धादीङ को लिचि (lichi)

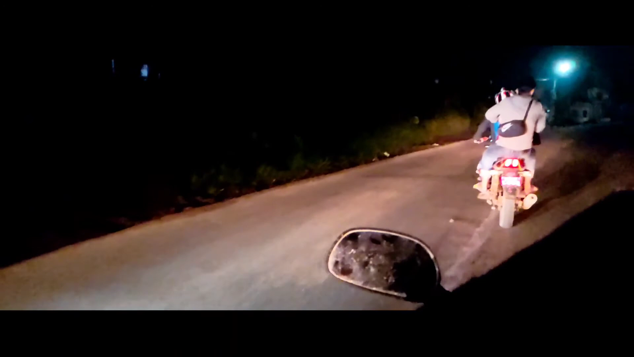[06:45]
बाटो चाहिँ एकदम डेन्जर लाग्यो होइन यहाँ चाहिँ बढी जस्तो ठुला ठुला गाडीहरू मात्रै चल्दो रहेछ